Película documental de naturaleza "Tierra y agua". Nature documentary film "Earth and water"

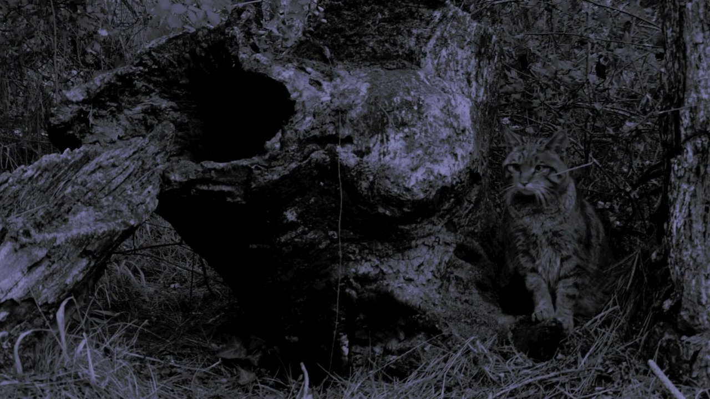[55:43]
El gato montés es un animal solitario, tímido y crepuscular.
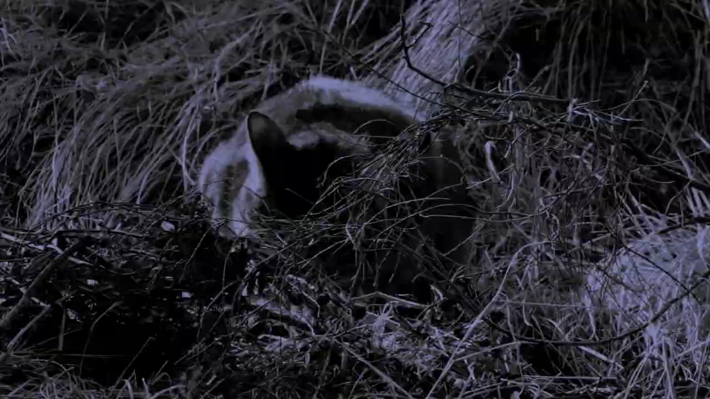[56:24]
Como buen felino, dedica gran parte del día a la higiene, y aún más si acaba de comer.
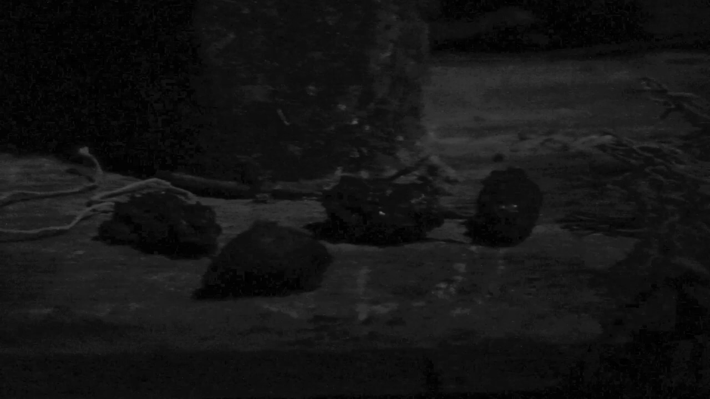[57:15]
Se trata de la rapaz nocturna más ligada a medios humanizados.
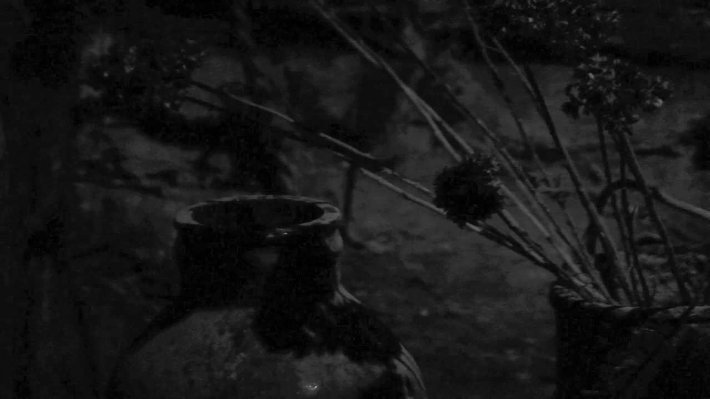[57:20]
La lechuza utiliza habitualmente este tipo de lugares para refugiarse.
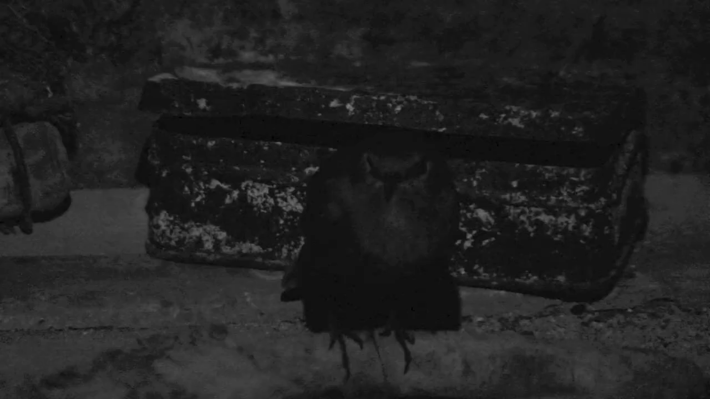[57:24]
Esta hembra de colirrojo está dormitando.
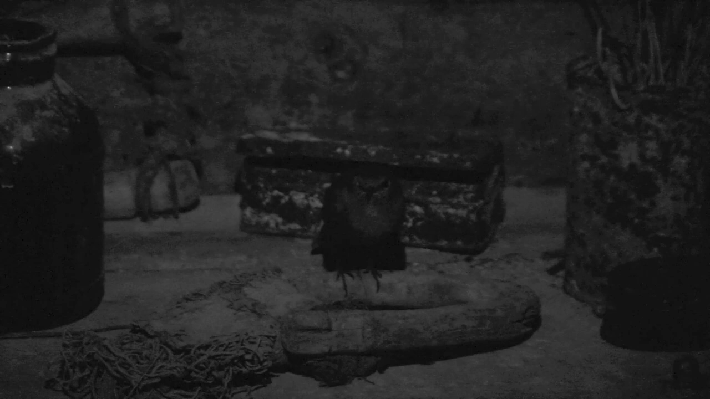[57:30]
No imagina lo que le espera.
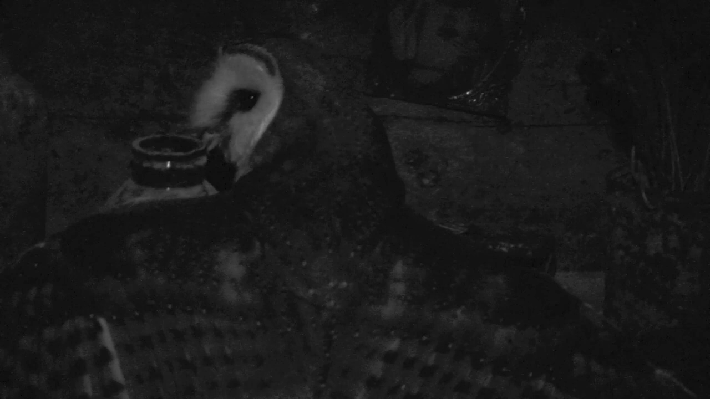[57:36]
El vuelo silencioso de la lechuza evita que sus presas sientan su aproximación.
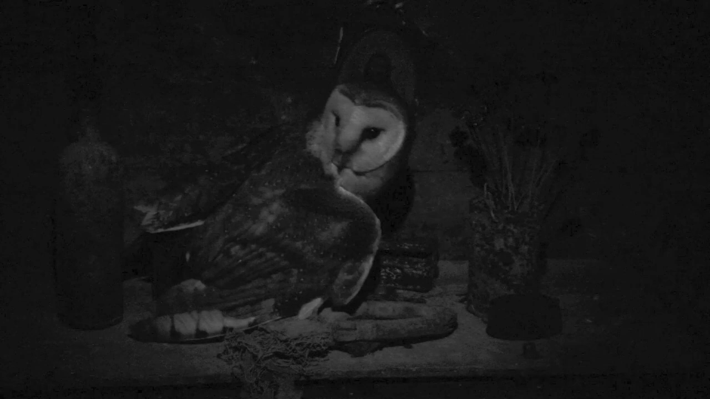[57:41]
Cuando el pajarillo se da cuenta, ya ha hecho presa en él.
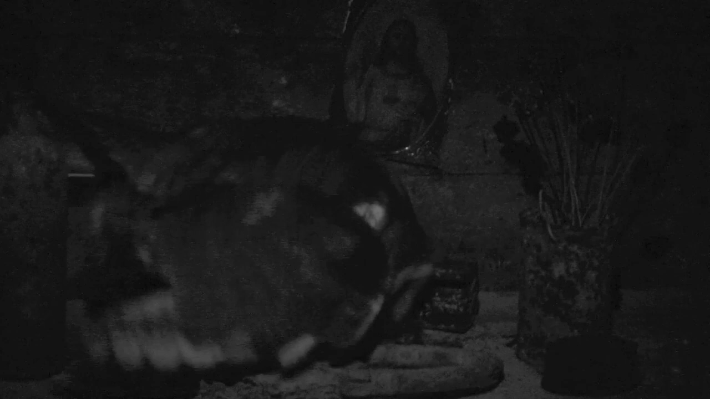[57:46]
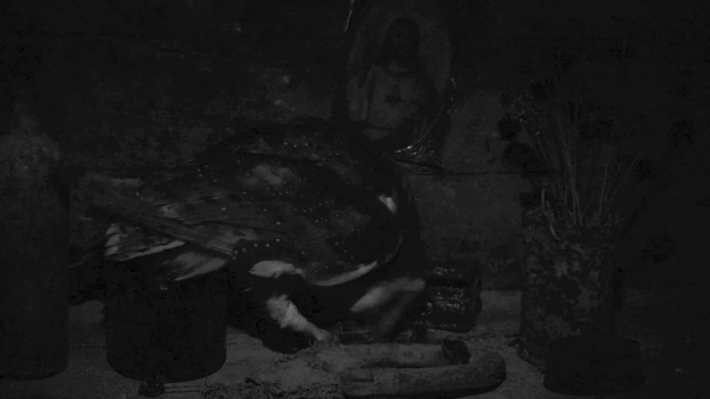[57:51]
Esta rapaz presenta tendencias tróficas generalistas, predando sobre un amplio espectro de presas,
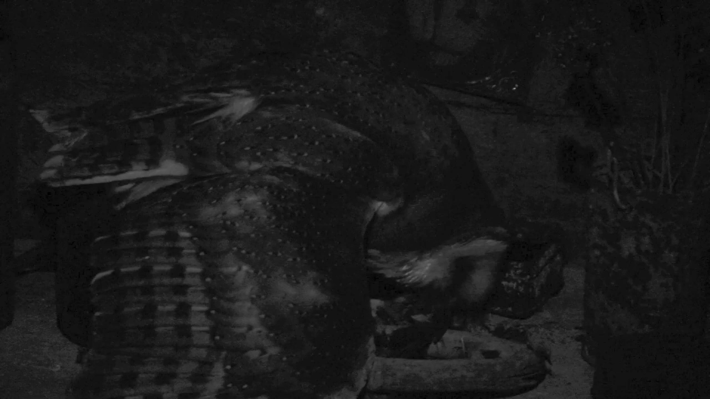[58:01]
consumiendo en mayor porcentaje micromamíferos como musarañas y roedores de todos los tamaños.
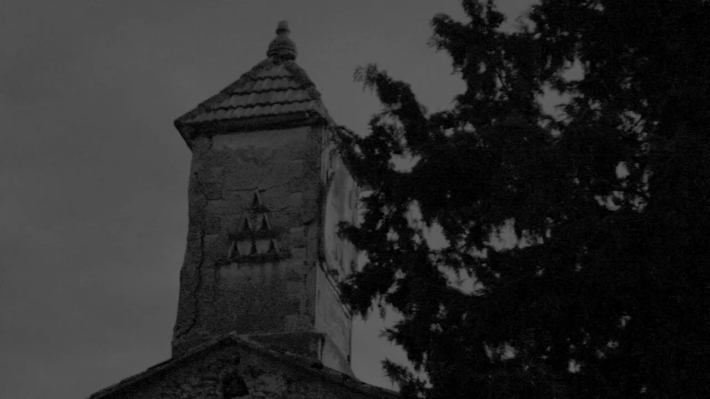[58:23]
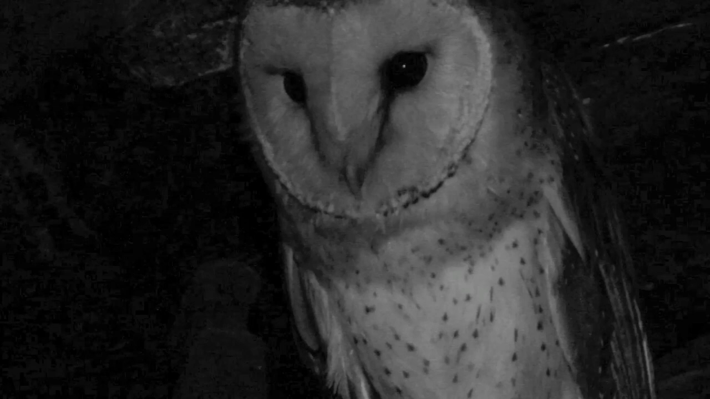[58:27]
Su fino oído ha detectado un movimiento. Localiza el lugar exacto.
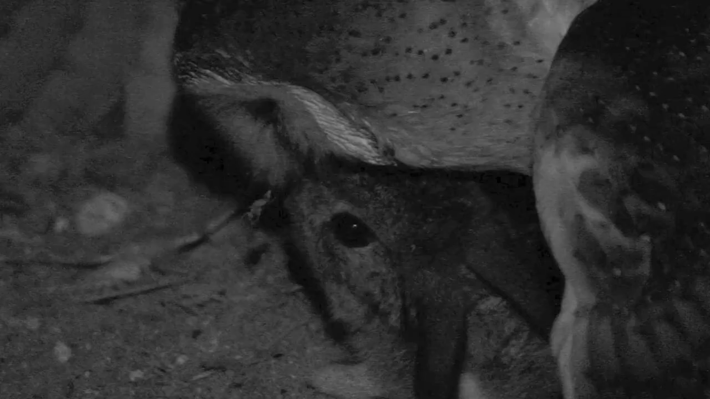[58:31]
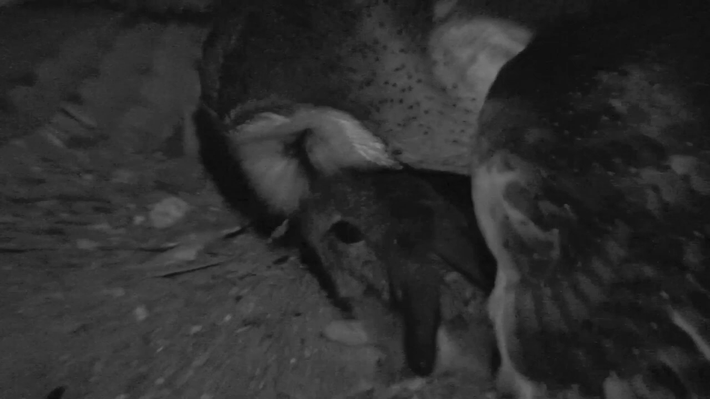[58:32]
Se ha comprobado cómo esta rapaz es capaz de modificar su grado de predación sobre determinadas presas,
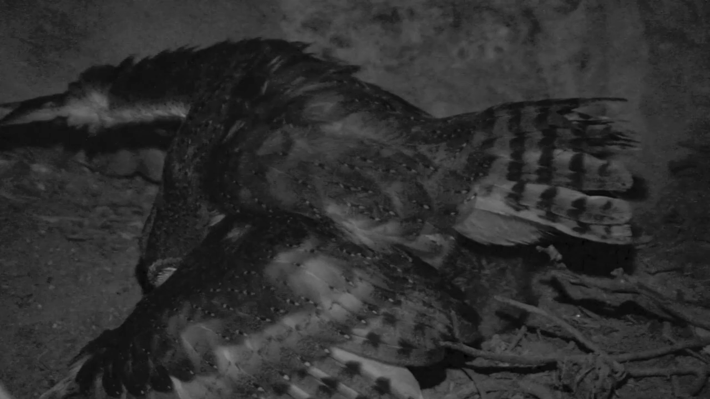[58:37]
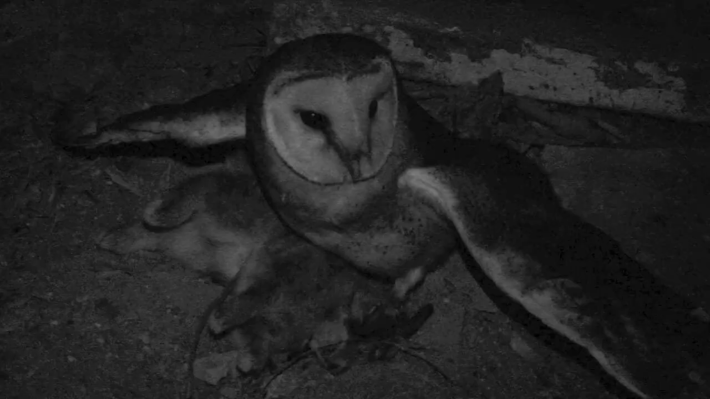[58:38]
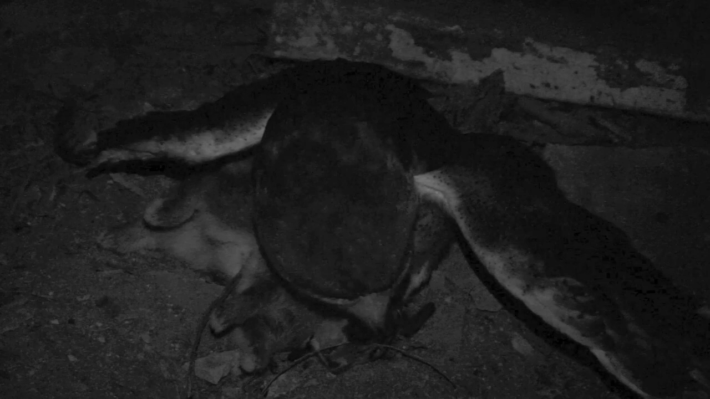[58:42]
así como su aspecto trófico generalista cuando disminuye la disponibilidad de sus presas habituales.
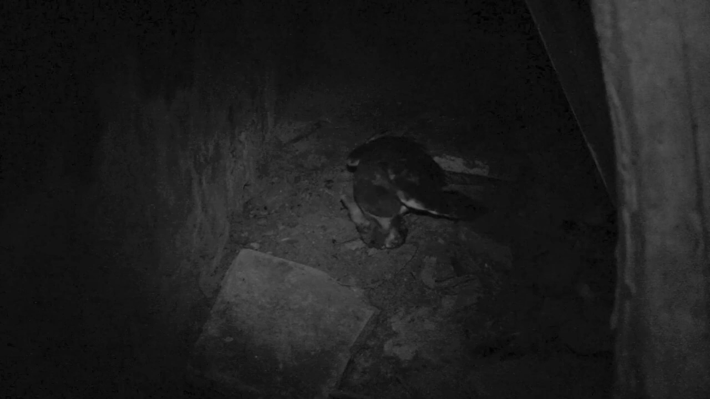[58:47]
Este es el reino de las sombras, donde cualquier descuido se paga con la vida.
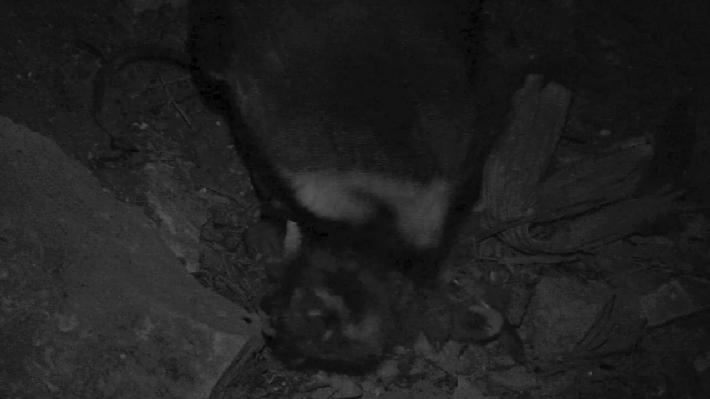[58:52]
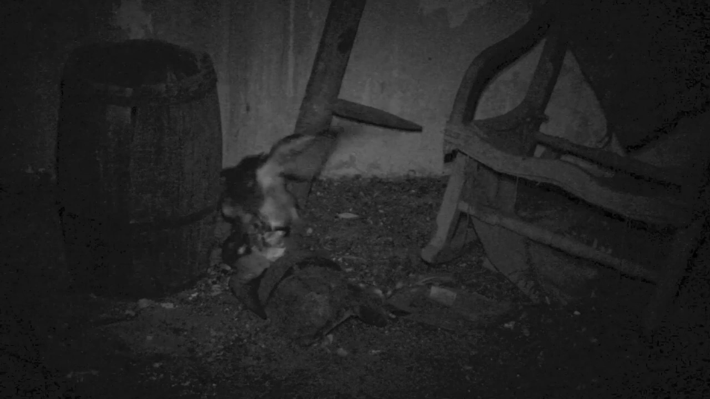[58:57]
Las palomas que crían en los caseríos forman también parte de su amplio espectro alimenticio.